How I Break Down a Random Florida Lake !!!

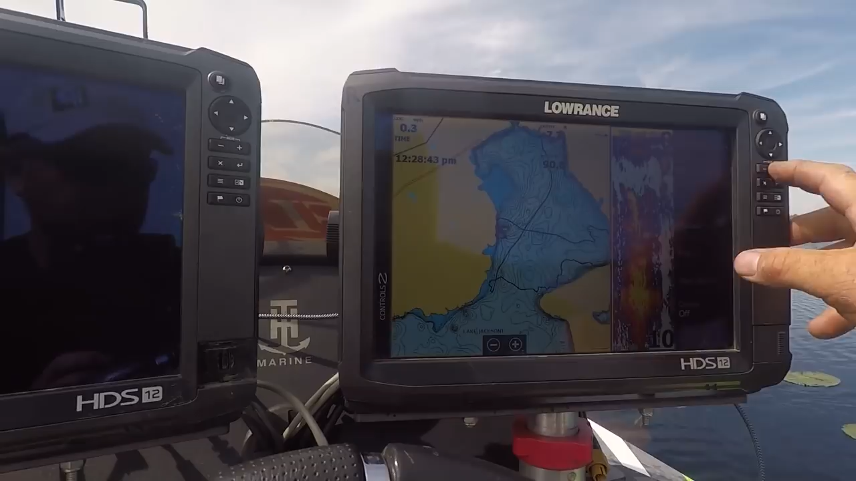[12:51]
So if you look here, of course we put in right here, okay, and then we did a quick jog in the fog this morning, but then I just decided to stop on this kind of, see, you can kind of see this rounded point with a little flat right here. So I stopped here, milled around a little bit, didn't do nothing. Now as you can see, you got 8 foot 9 foot, you know,
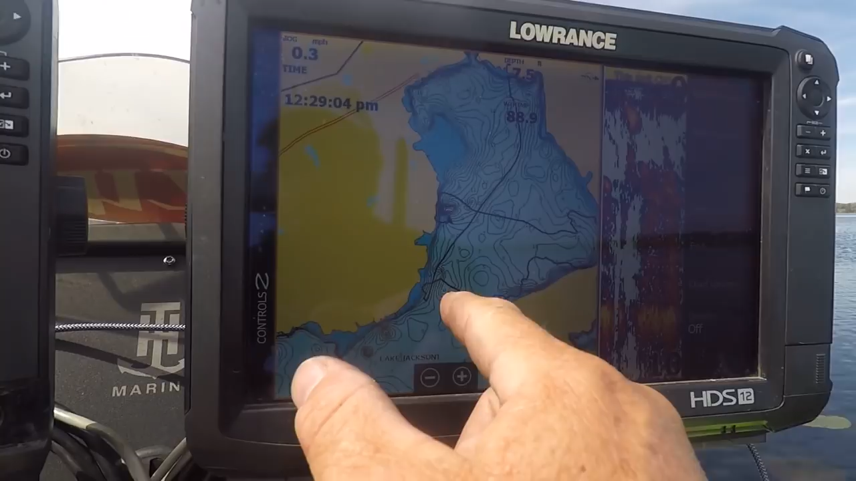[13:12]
it's kind of, they got a, actually 11 foot hole here and 11 foot hole here, but
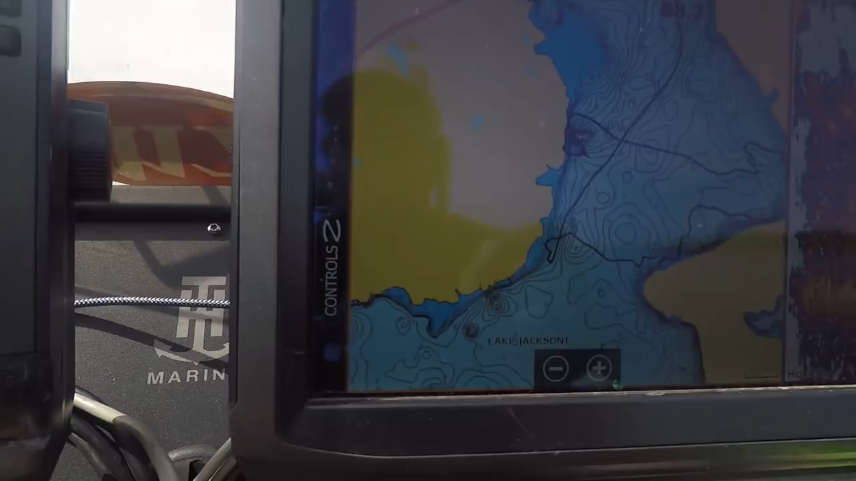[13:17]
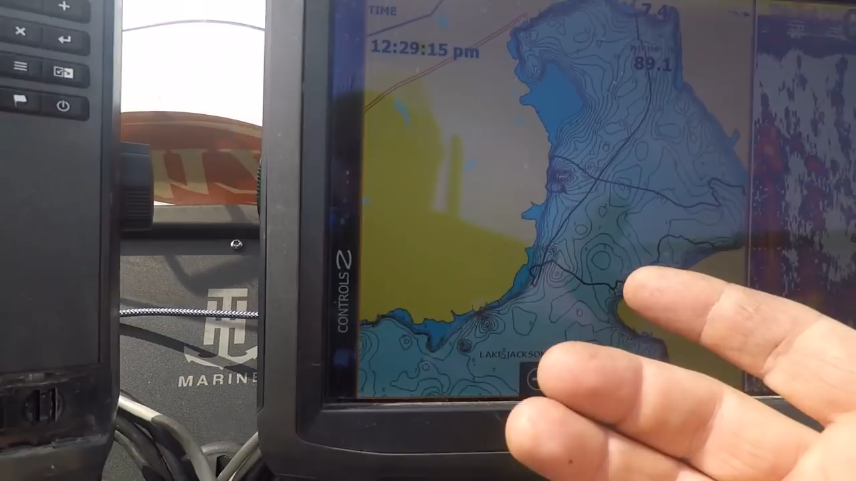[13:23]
it's going to show you depth, but it's not going to show you the very fine detail. So then we came out over here.
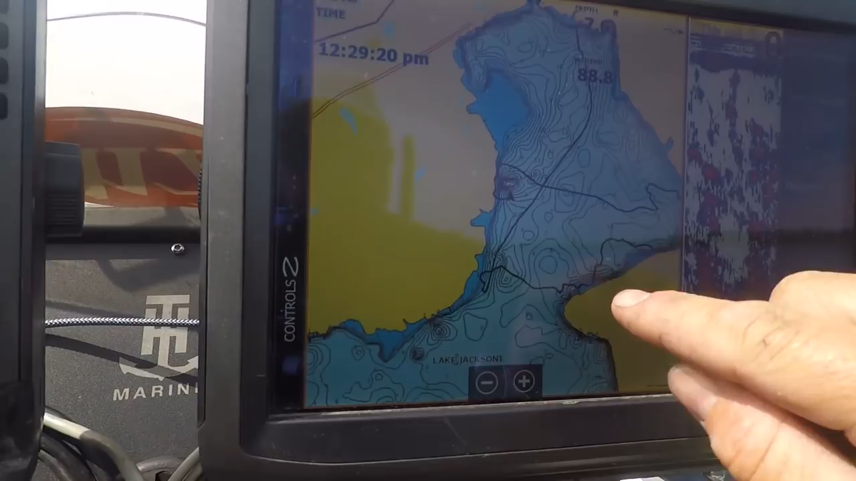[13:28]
Now over here is where we started coming in behind. See how deep and channeled it gets right here?
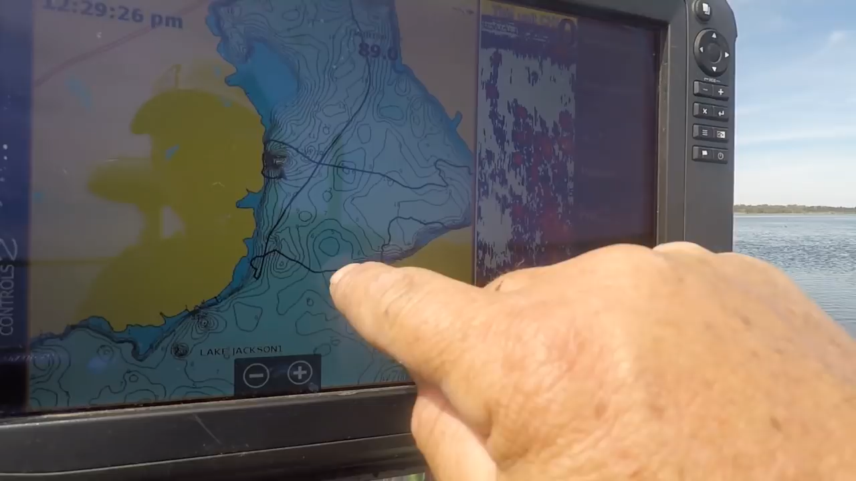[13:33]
You can see where we zigzagged a little bit. Okay, we came in, tried that little flat point. Then I came out and see this 10 foot water here? I came out and I said, hey, I want to try something. Because we kind of fish shallow here, come out across here.
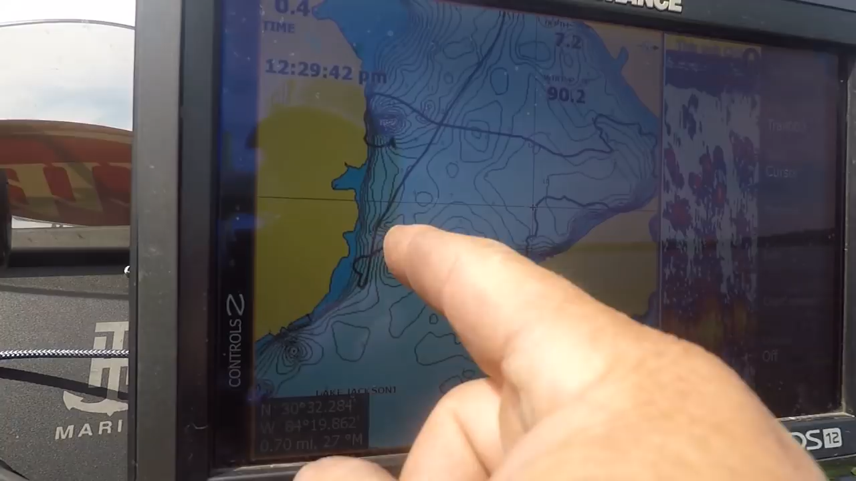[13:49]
So then I came out into open territory. You see where I came out in open territory?
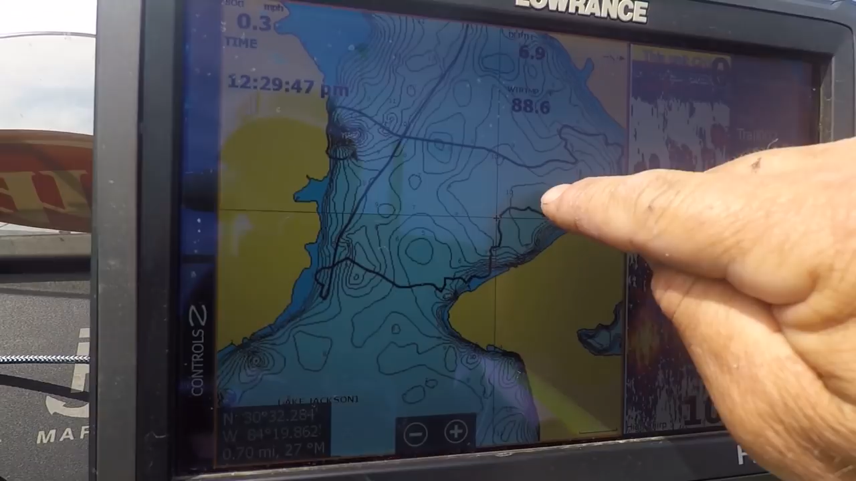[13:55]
We didn't do nothing.
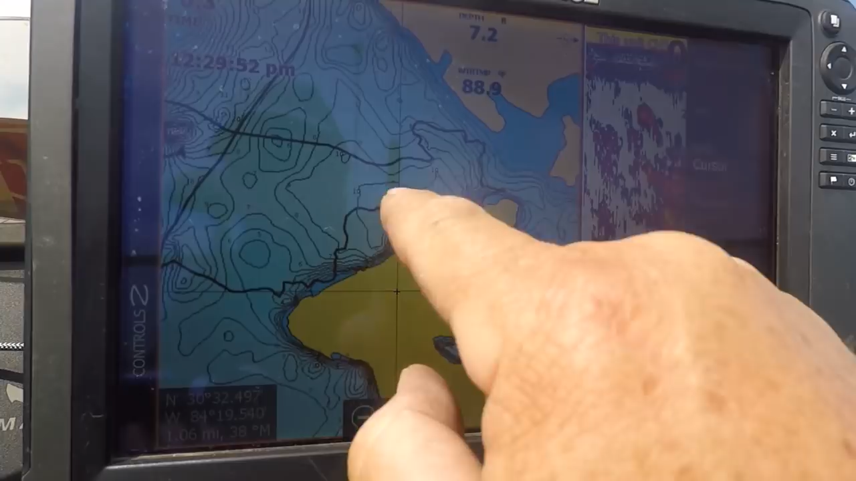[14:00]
So then I tucked back in and that's where we started seeing the beds. You can see my line going really close right there.
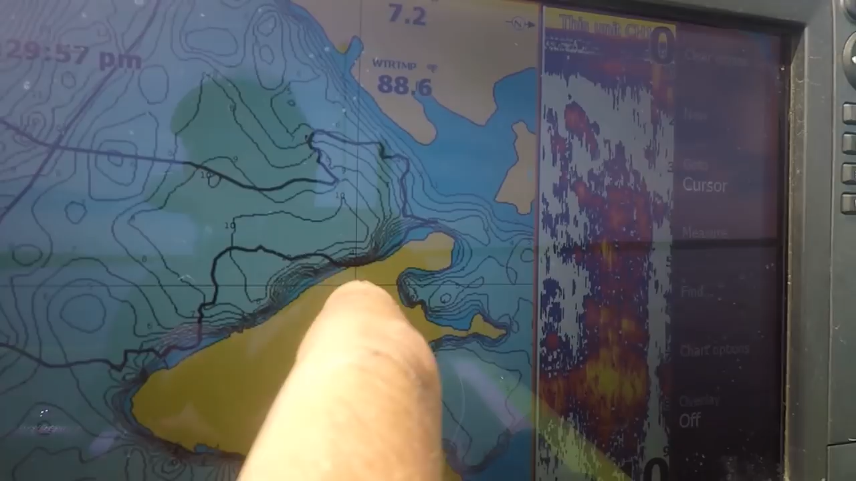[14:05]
Fished around a little bit more. This is where we got into that, some of that dead grass, and you see where I came back out.
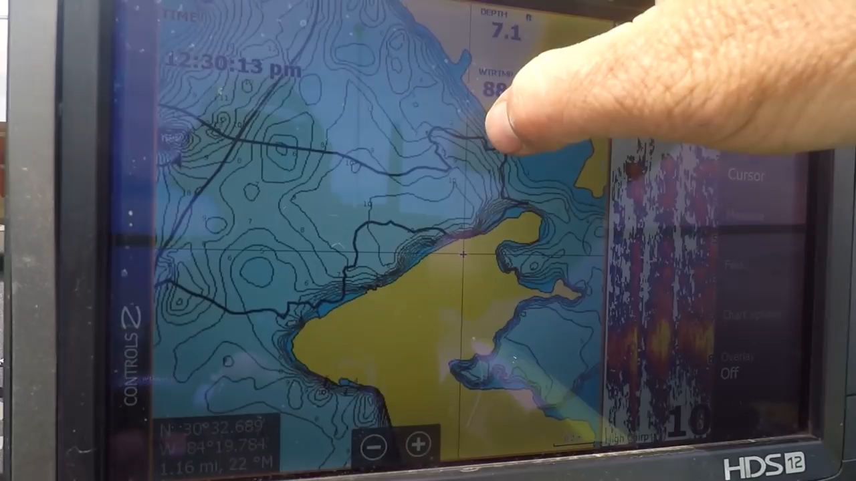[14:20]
On screen: depth 7.1 ft
Okay, so I came in and I got around that, a lot of that algae bloom grass, and immediately you see where I headed out. Okay, then once I got out to clean grass, you see where I started working in that clean grass, and I actually caught one right there.
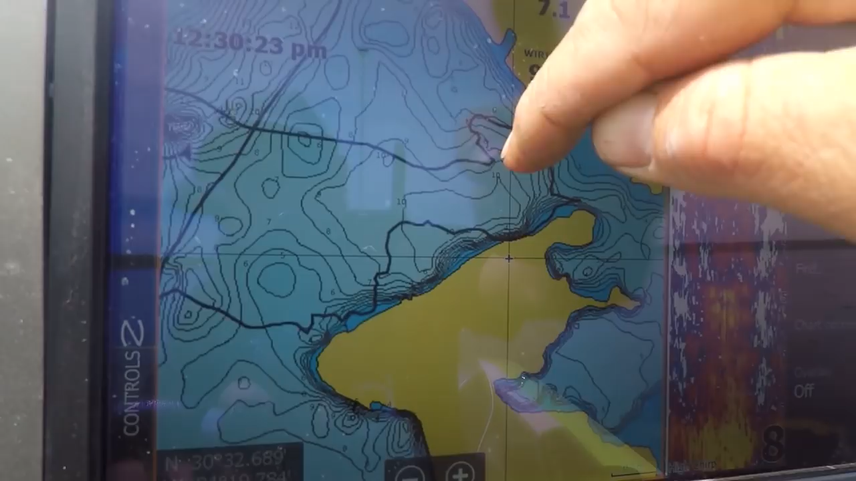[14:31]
Okay, then I decided to try something different, so I came back out across the lake. Now, this is kind of an obvious spot,
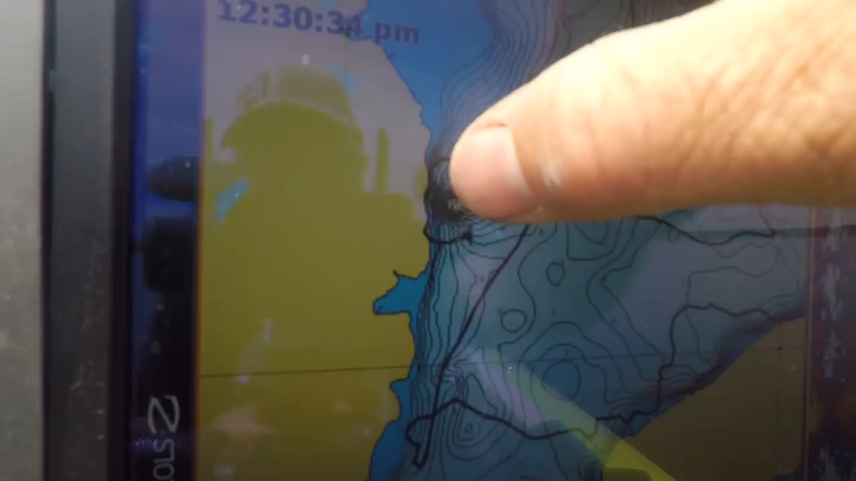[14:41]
like there's a deep hole right next to the bank, but when I got over here, there was hyacinth mats and everything, and you could see, actually, oops, yeah,
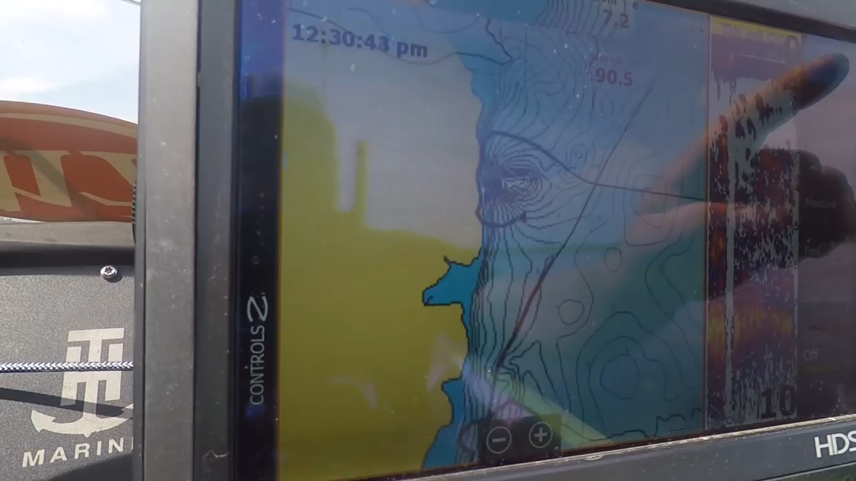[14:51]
you can actually see how shallow I went. So see this 20-foot hole?
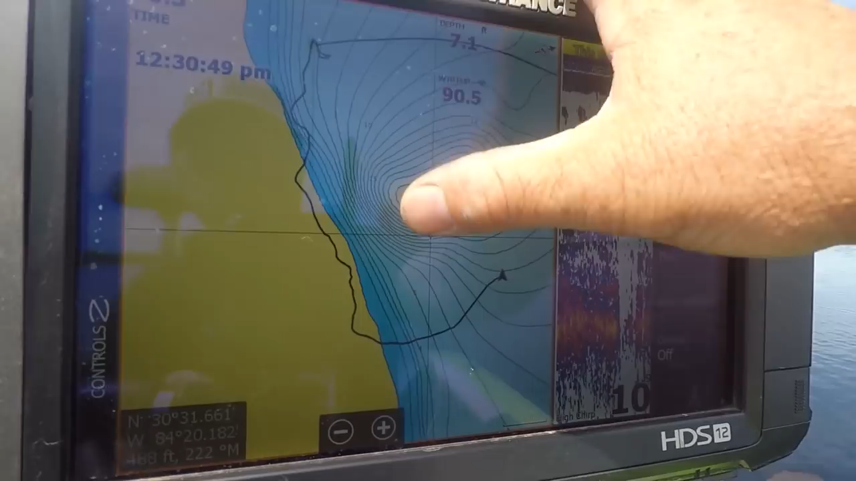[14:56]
I came in and then went in behind this reed wall,
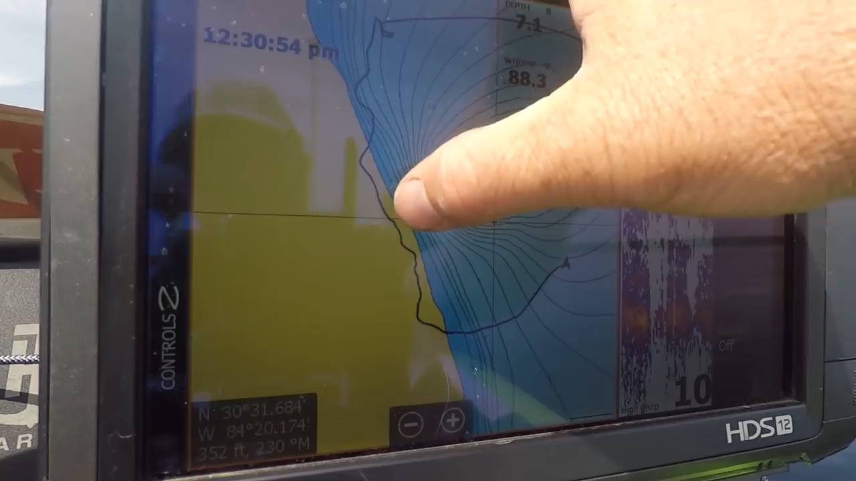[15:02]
and I saw a few beds, few empty beds in behind that tall weeds, and then I come back out here.